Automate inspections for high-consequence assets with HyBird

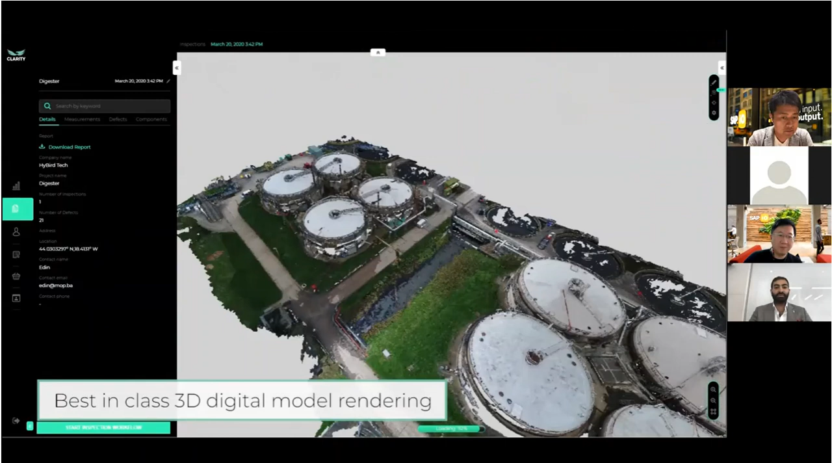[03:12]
This provides users with spatial context instead of having to rely on text-based asset lists when interacting with site information. Rich equipment details from the asset intelligence network are introduced to
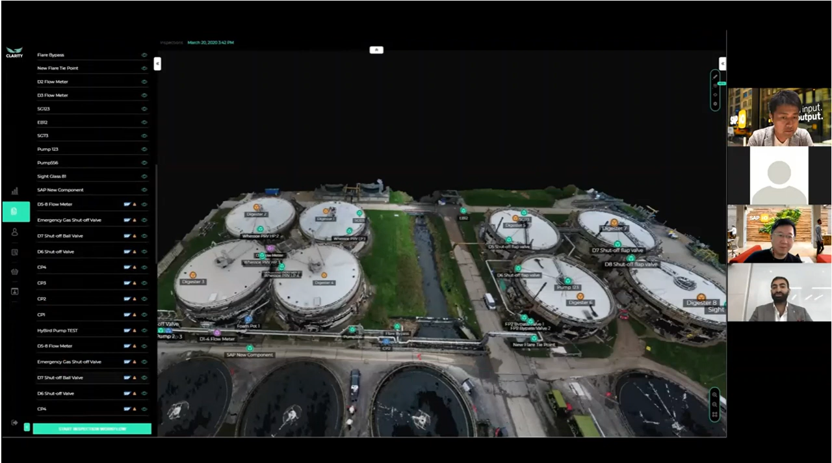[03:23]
Clarity's visual workflow and presented on the right-hand side.
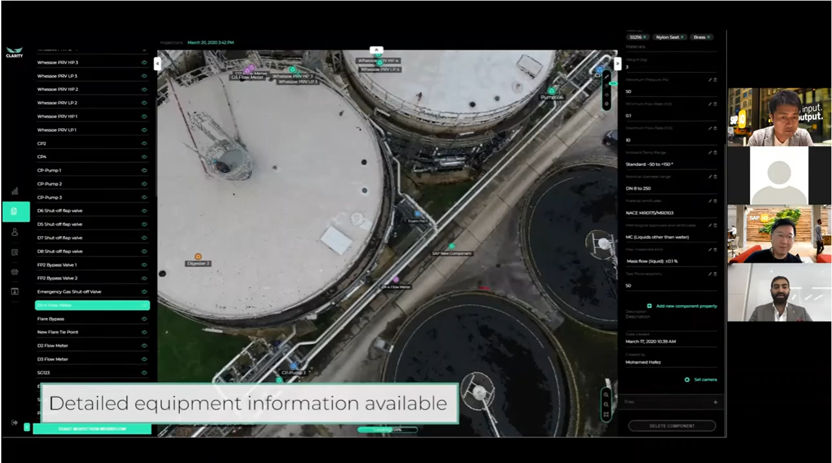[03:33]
Users can also make line, area, and angle measurements directly from 3D models and annotate them with further information.
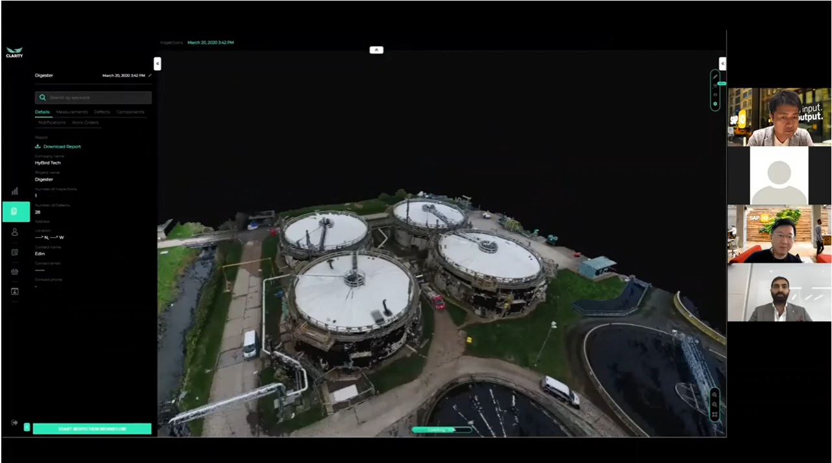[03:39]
Our computer vision algorithms automatically identify and match the images captured from any 3D points of interest,
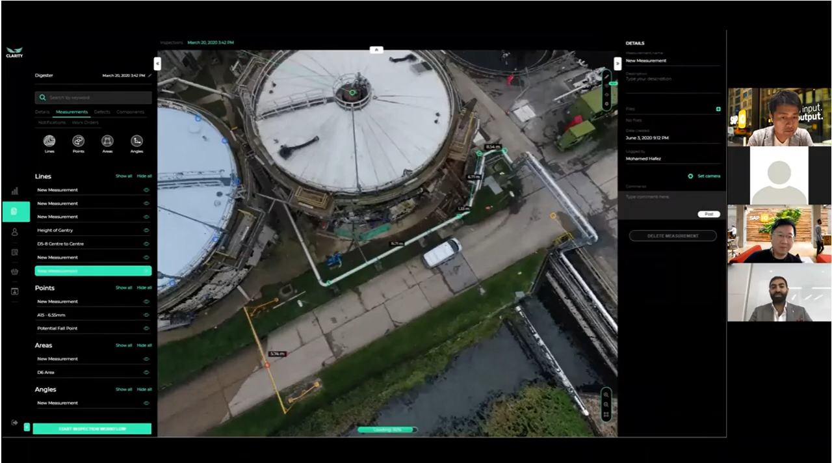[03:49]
even without GPS.
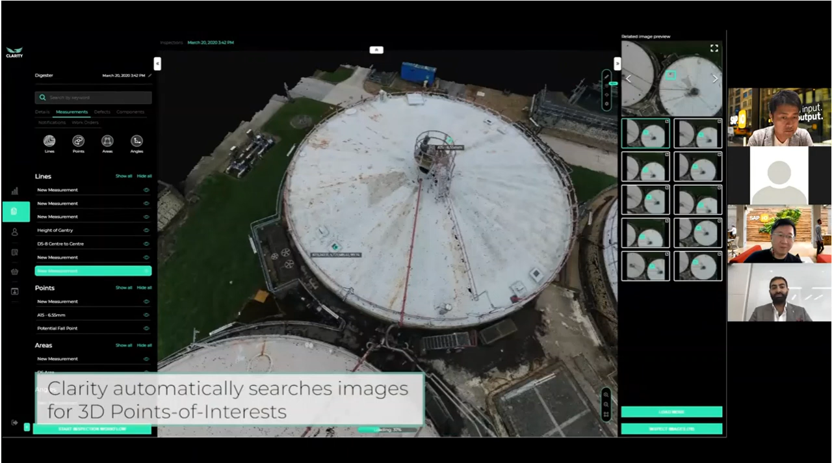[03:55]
Elevation maps and idome lighting options are also available to visualize assets and assist with further analysis.
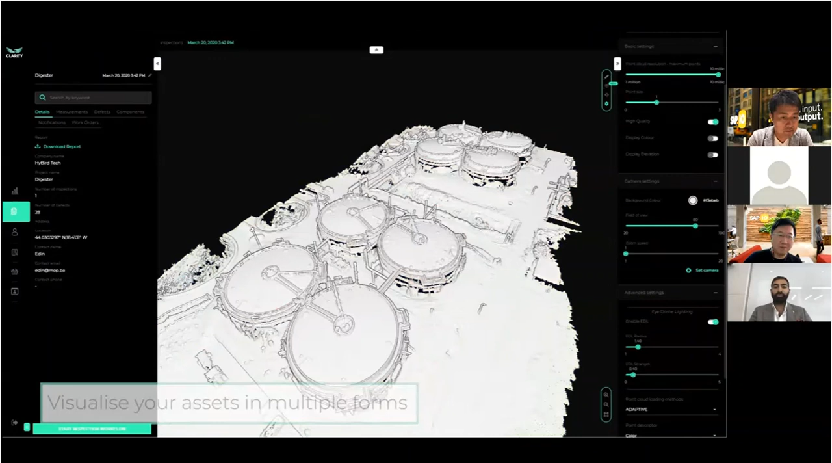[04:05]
Our novel computer vision algorithms also streamline the visual inspection process by automagically selecting the best photos for engineers to inspect, saving on average 80%.